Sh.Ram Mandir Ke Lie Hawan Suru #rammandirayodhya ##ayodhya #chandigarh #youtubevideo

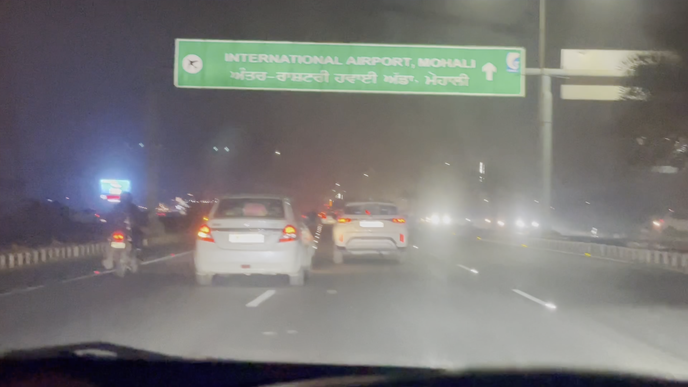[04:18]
लो जी भाई अब पहुंच गए हैं हम इंटरनेशनल एयरपोर्ट मोहाली। लो जी क्रॉस कर लिया भाई हमने एयरपोर्ट वाला बोर्ड,
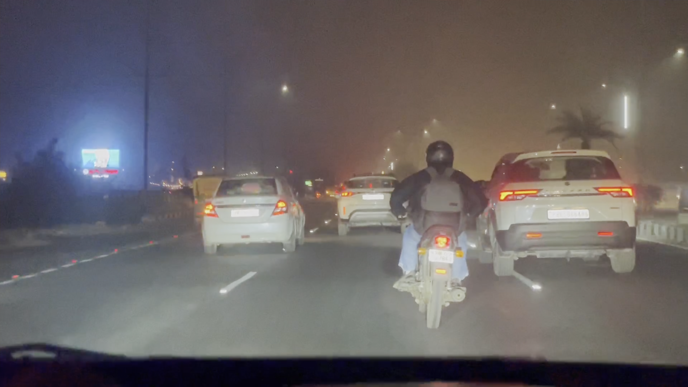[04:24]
आज भाई जस्ट थोड़ी देर में पहुंच जाएंगे हम एयरपोर्ट करेंगे तो उसको पिक, और उसके बाद फरार आपको घर को फरार हो जाएंगे भाई घर से घर को।
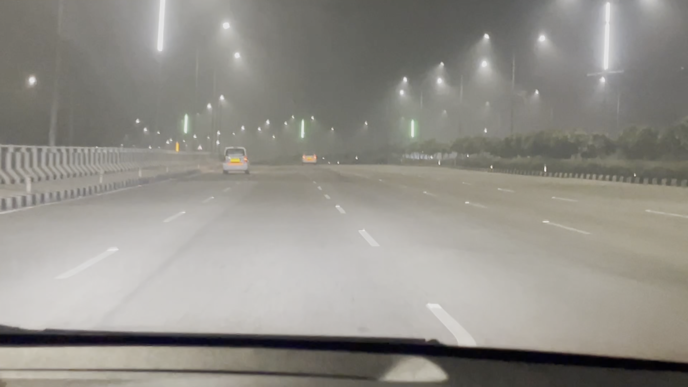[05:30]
ये देखो दिख रहा है भाई देखो, है ना, लग रहा है ना जैसे अपने इंडिया का फ्लैग लगा, वाइट ग्रीन भगवा कलर ऑरेंज कलर वो देखो भाई, और क्या सही लग रहा है यार भाई साहब,
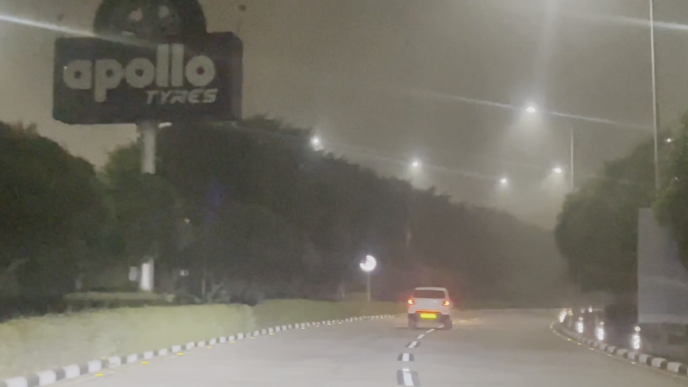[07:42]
चलो कोई बात नहीं रखी जाता बन के जा रहा, हमें तो देखने में मज़ा आ रहा है, मज़ा आया देखो भाई जबरदस्त सीन यहाँ का, नहीं देखो देख ही जाओ भाई नज़ारे,
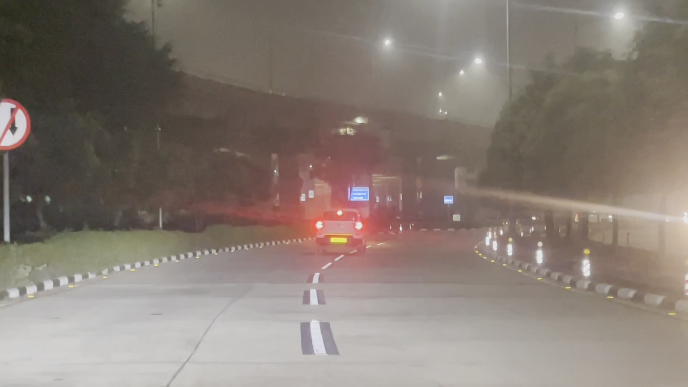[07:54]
तो भारत माता का झंडा दिख नहीं रहा भाई क्योंकि ऊपर है धुंध और झंडा नहीं दिख पाएगा फिलहाल अभी तो,